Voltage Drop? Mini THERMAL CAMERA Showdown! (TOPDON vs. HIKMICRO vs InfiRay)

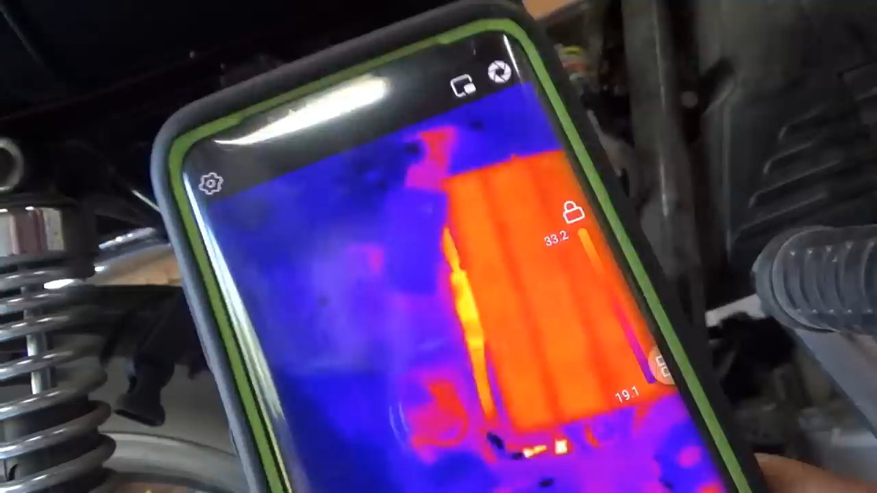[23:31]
it's gonna have a picture of that
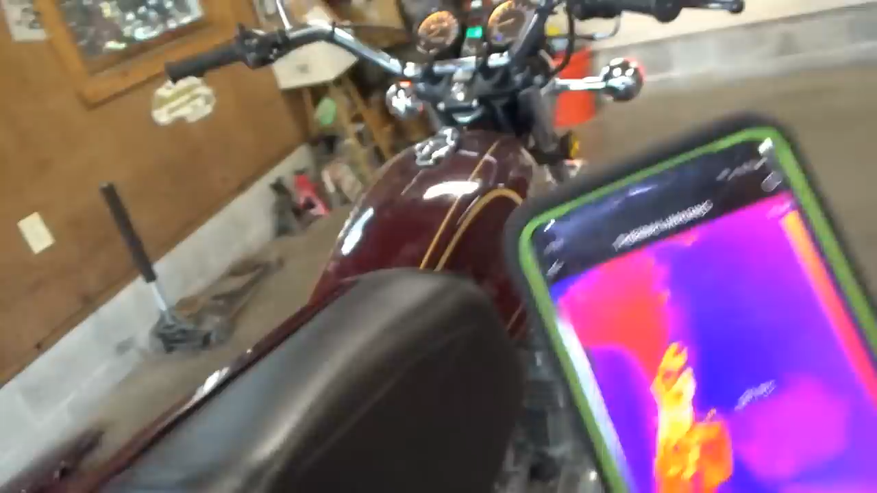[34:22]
so that wire isn't hot anymore
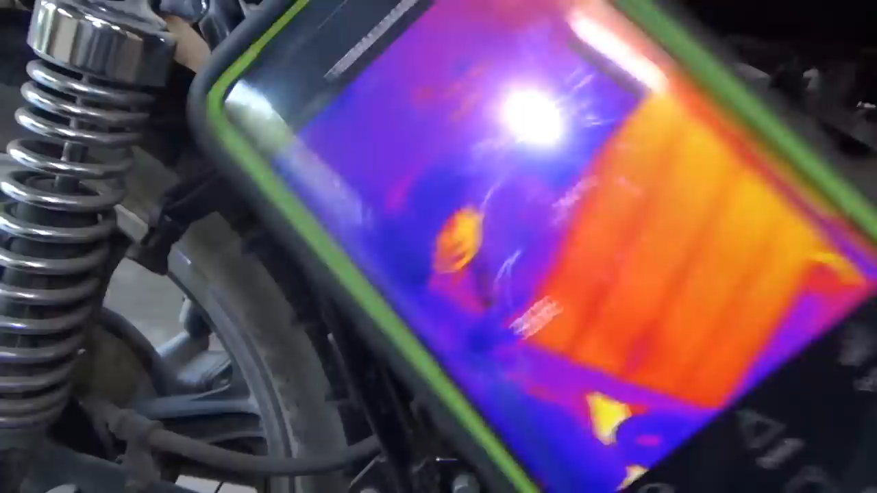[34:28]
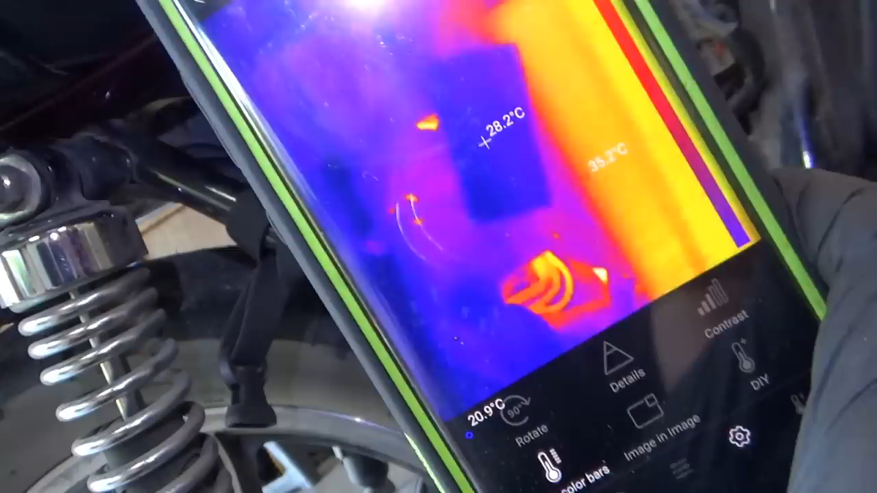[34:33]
On screen: spot 28.2°C
it's actually completely cool there's the wire
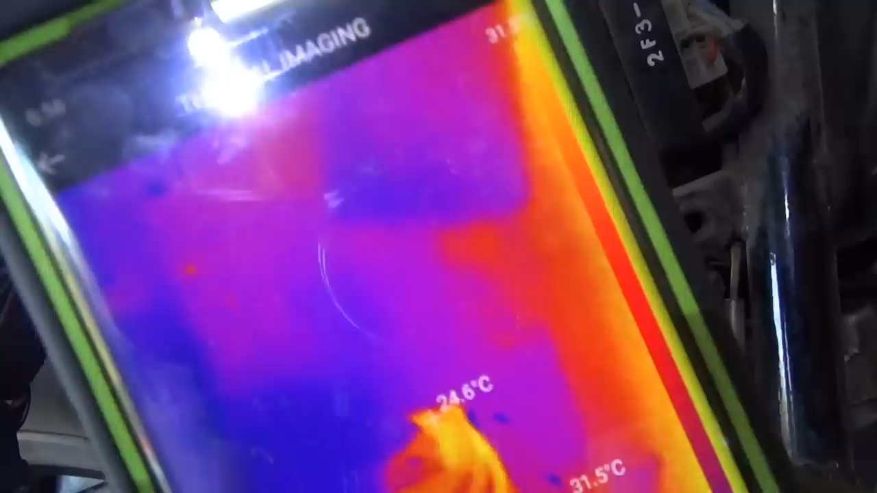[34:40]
there's the cover so remove that voltage drop